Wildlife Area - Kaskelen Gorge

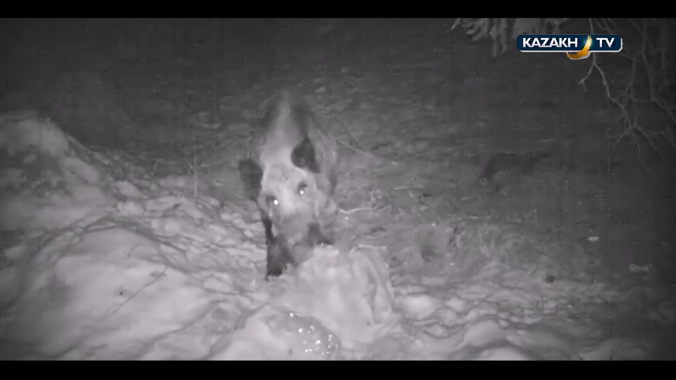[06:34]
Without paying attention to the camera, the boar joined the feast.
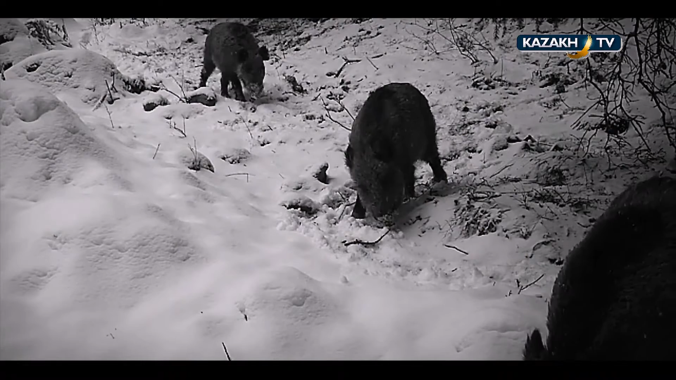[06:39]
Wild boar is a pantagophous mammal.
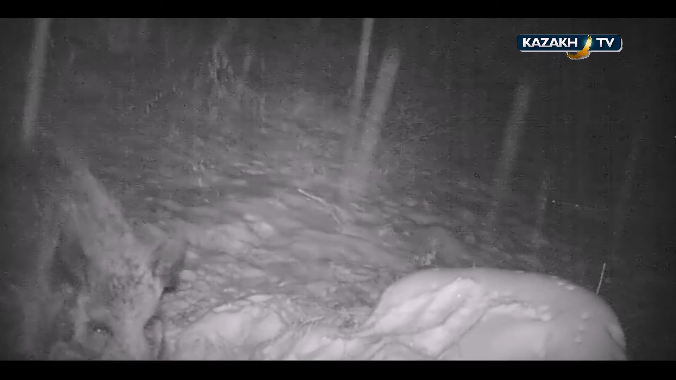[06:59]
Weight of mature animal is about 200 kg.
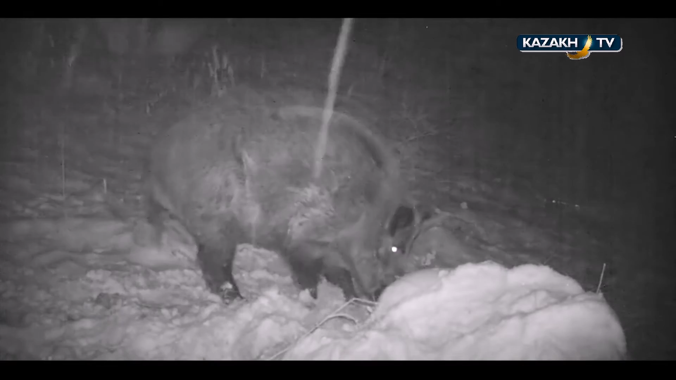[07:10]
Huge, thanks. Good boar, big one.
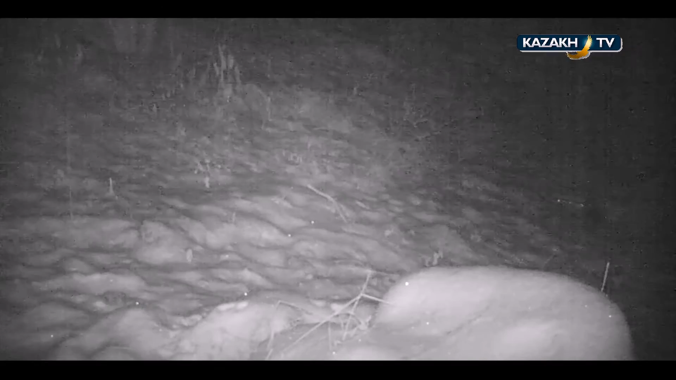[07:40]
A rock martin passed several times before the trail camera. Next, the Siberian red deers came to the feed box.
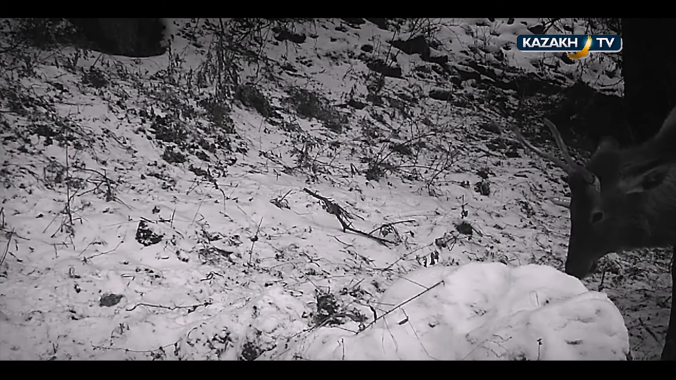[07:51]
The Siberian red deers did not dwell on this territory before. They lived higher in the mountains, close to Talga city. The Siberian red deer is one of the subspecies of the reindeer. The reindeer itself has a lot of subspecies and its representatives differ by size, weight, color and some other characteristics from each other.